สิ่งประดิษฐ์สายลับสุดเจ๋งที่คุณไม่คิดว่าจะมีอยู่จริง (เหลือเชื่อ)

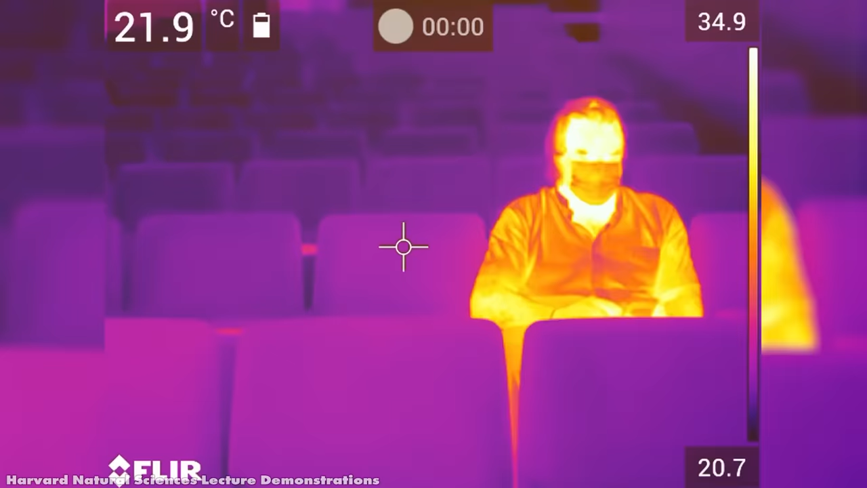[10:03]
On screen: spot 21.9°C
ก็คิดต้องกันคืนมากเพราะคุณสมบัติคืนใช้เทคโนยี Infraredเพื่อ
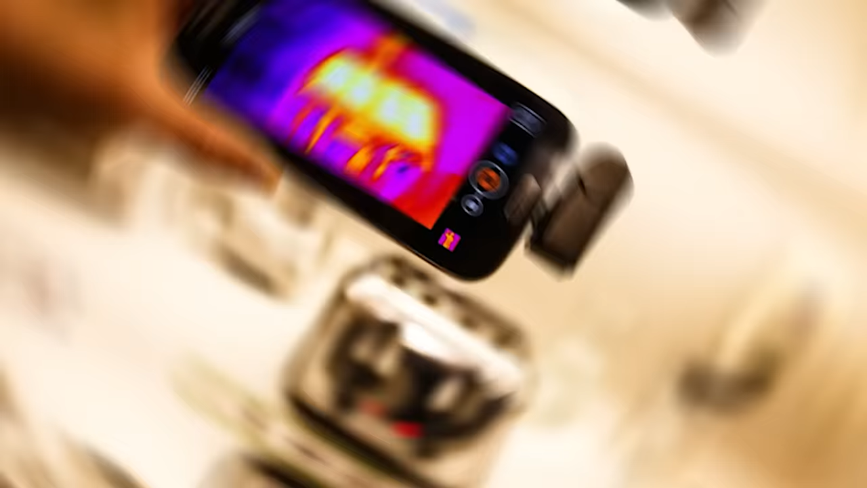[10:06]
ตรวจจับจากอุณภูมิของวัตถุทำงานโดยการตรวจจับแบงสี Infraredที่ปล่อยออกมาจากวัตถ
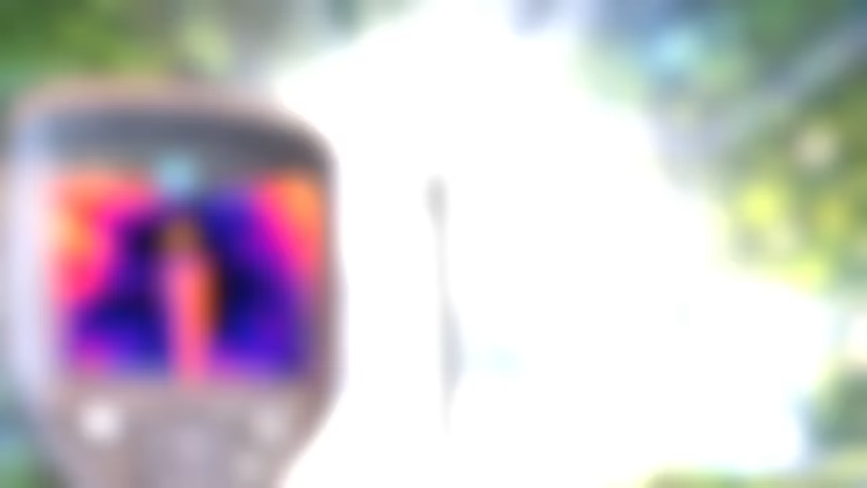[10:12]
ุ
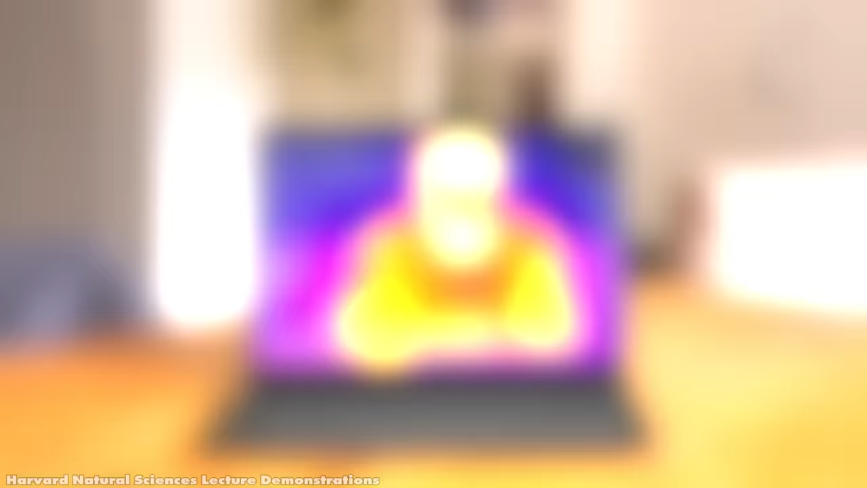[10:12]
แล
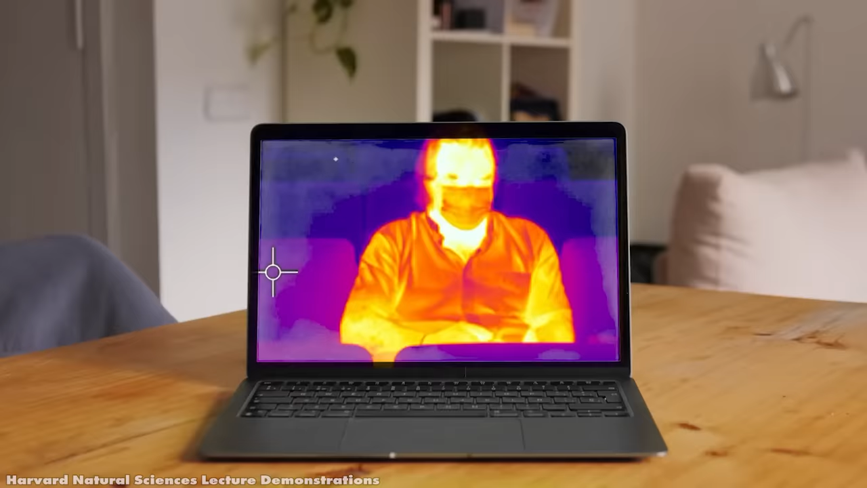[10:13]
ะแปลงเป็นภาพบนหน้าจ้อซึ่งเหมือนก็ทำให้สายลับของเรา